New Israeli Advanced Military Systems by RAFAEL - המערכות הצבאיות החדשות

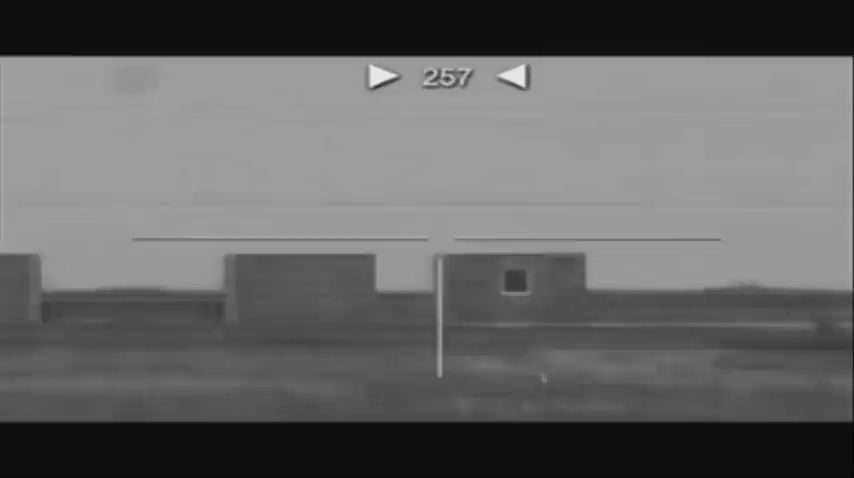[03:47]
Locking on, the target acquisition device rapidly computes range, tilt, and azimuth. The commander verifies target and issues command fire.
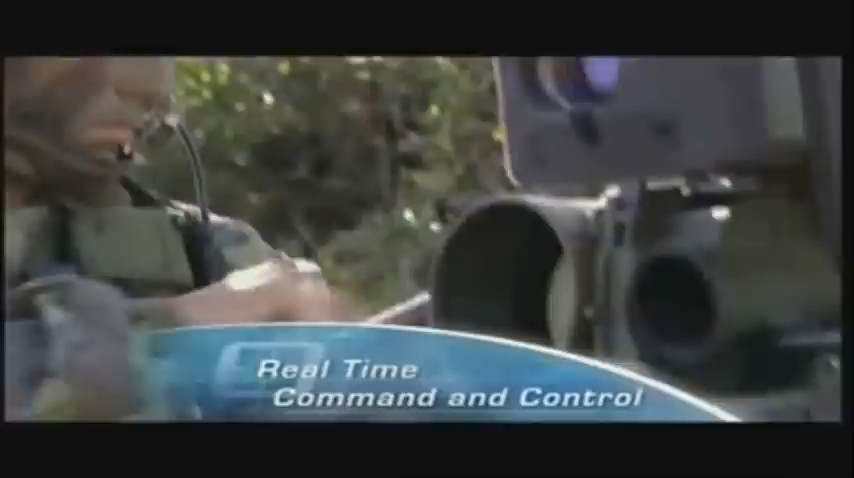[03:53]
The Tycoon system transmits live video to the commander's laptop, allowing real-time control.
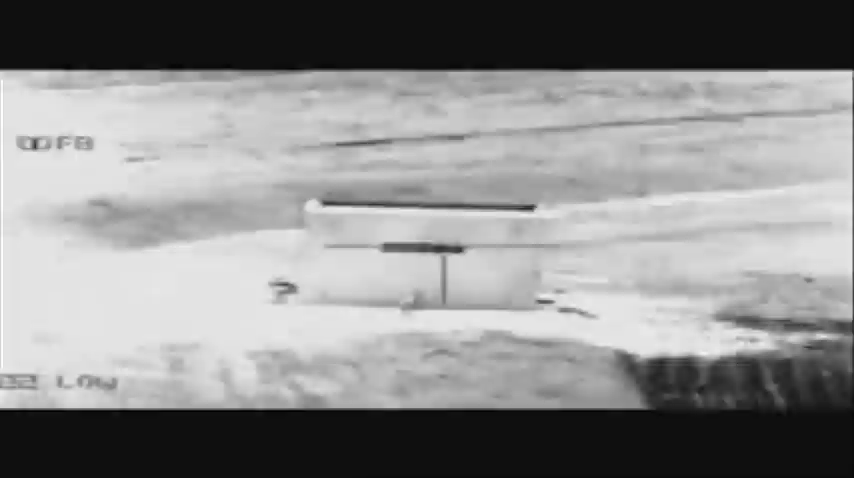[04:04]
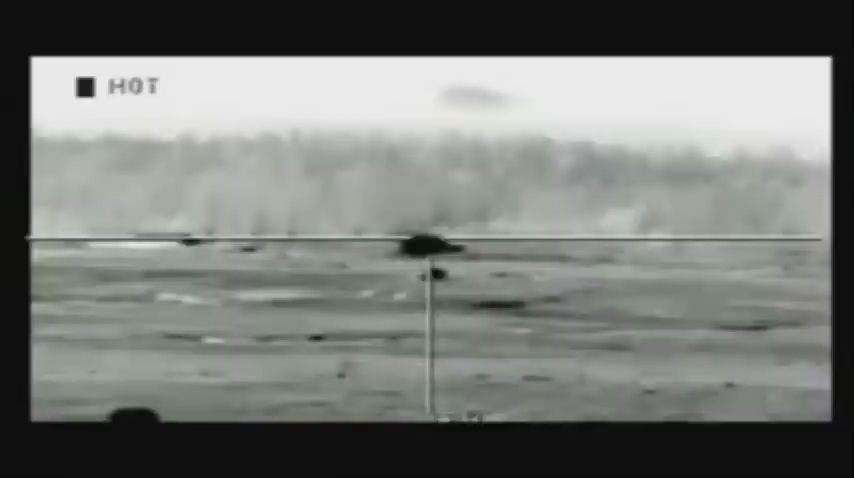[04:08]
Gunners are able to locate potential targets independently and to transmit their locations directly to the commander.
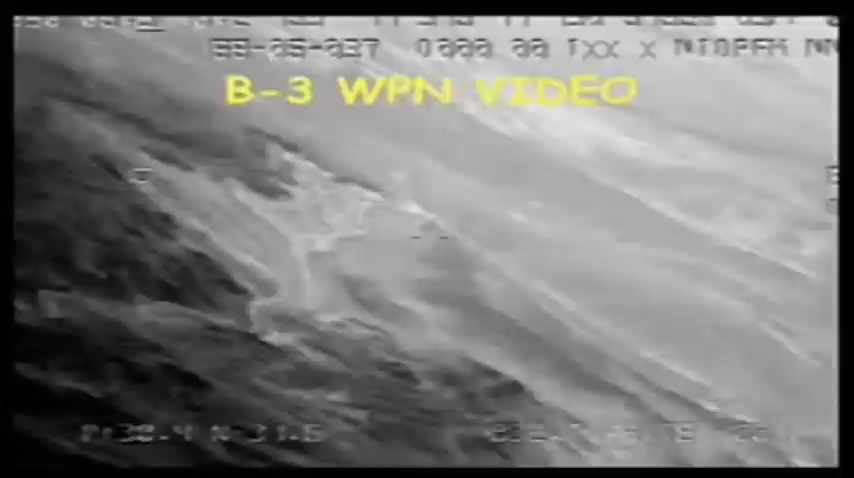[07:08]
The spy system glides, maneuvers, corrects its course, and at a range of 15 kilometers opens the seeker, identifies, and begins homing in on its target.
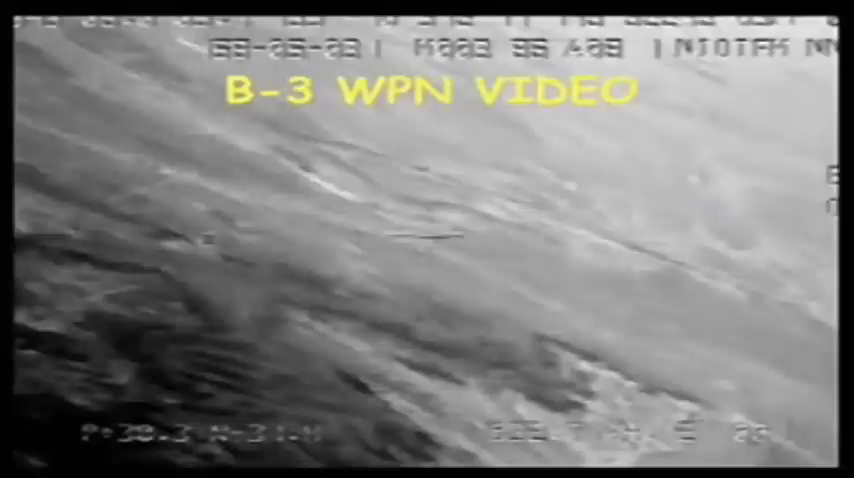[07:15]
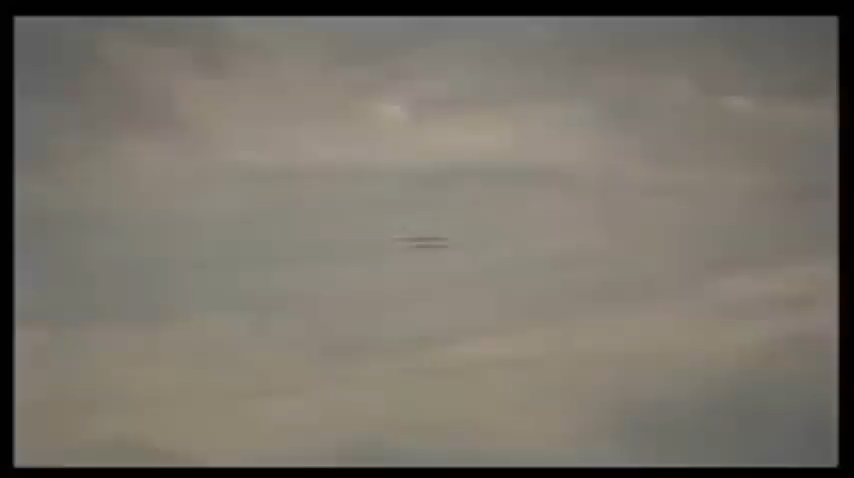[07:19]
The spy seeker has a unique capability to match the real-time terrain image with the reference picture stored in the mission file.
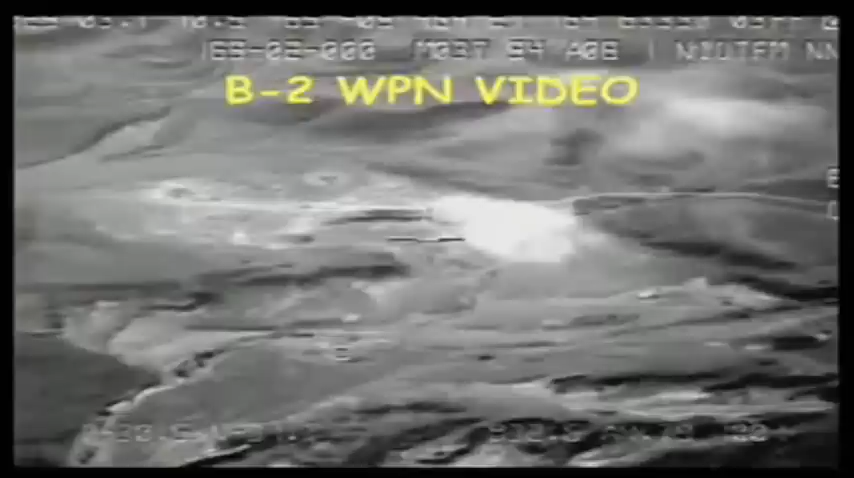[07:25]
This enables it to overcome navigation and target location errors, GPS jamming, smoke, and camouflage, and to deliver the payload within 3 meters of the target pixel.
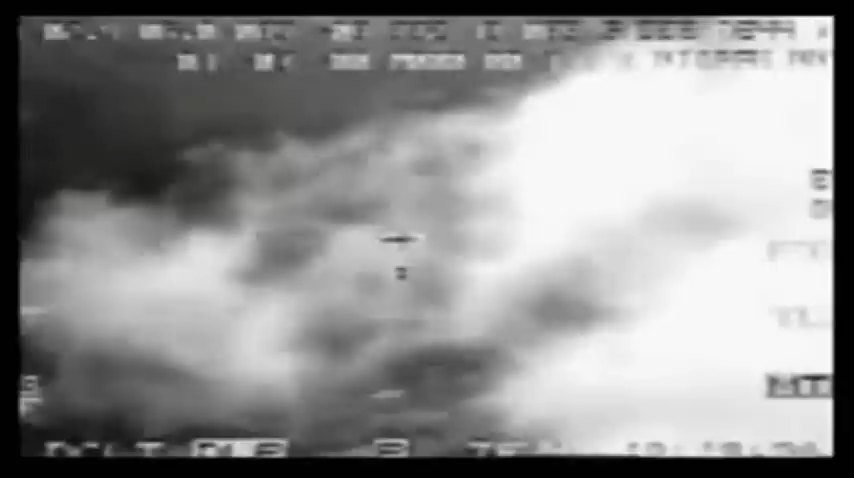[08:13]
Based on its dual CCD IIR seeker, the system provides full day, night, and adverse weather capabilities.